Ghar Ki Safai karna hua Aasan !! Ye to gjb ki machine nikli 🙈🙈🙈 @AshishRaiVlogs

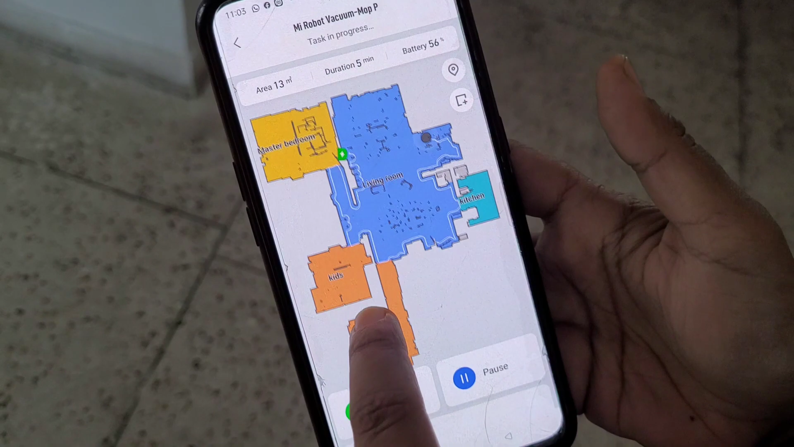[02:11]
तो आब है मेरा जो है Leiving room में सफ़ाई कर रहे है
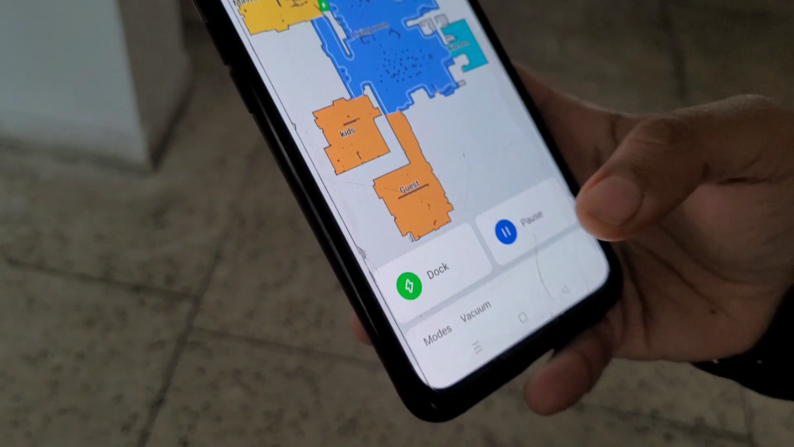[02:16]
और अगर चाहो इसका charging station होता है जो इन्होंने
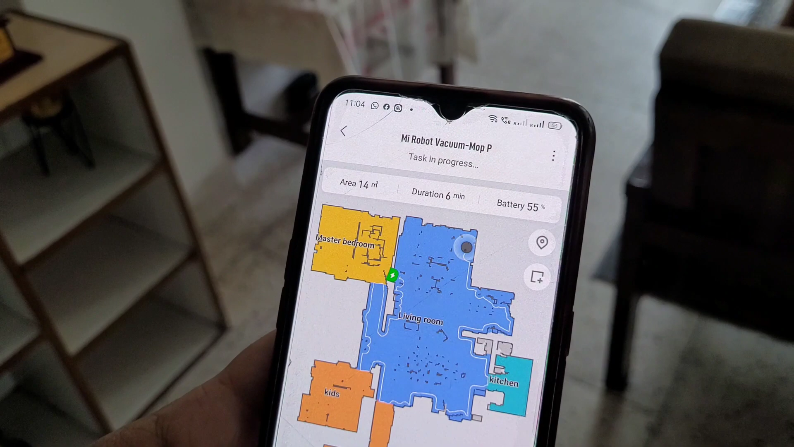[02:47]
तो यह आपने पहले से इस में ब्लूप्रिंट
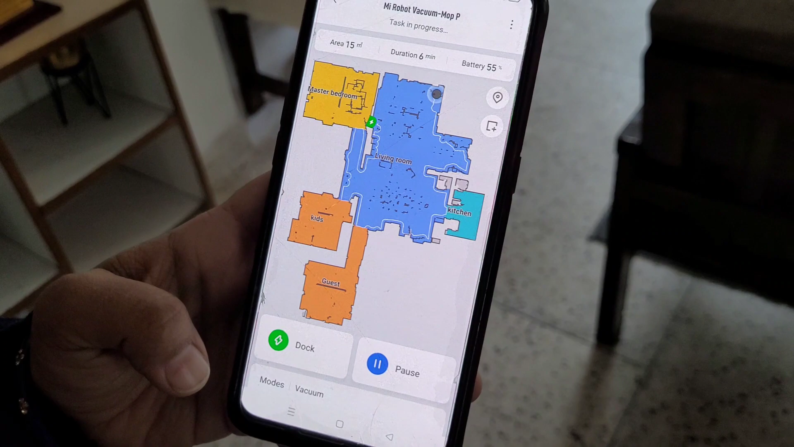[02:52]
डाला है यह आपने फॉन से इसको एप के तुरु इसको चराया गया है क्योंकि
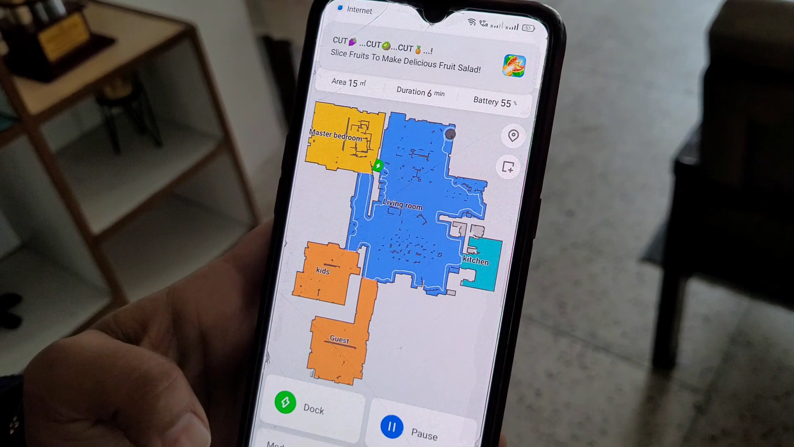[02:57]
जब लिया जाता है तो अब कि तुरु यह पुरे घर की मैपिंग करता है फिर